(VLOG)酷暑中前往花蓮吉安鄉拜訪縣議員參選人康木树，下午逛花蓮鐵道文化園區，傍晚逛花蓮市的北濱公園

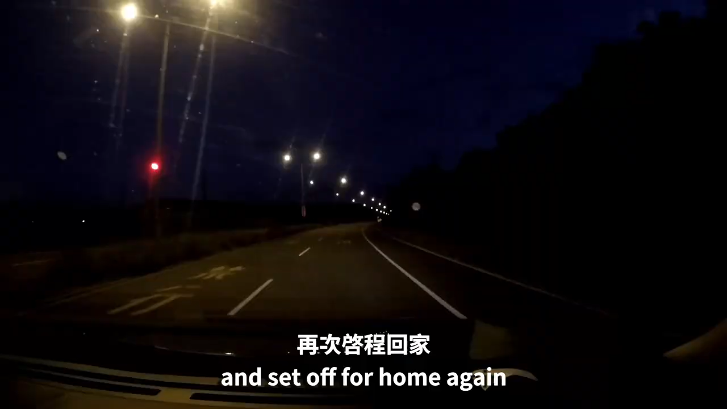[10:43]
家夜幕已经降临已经是华灯初上万家灯火了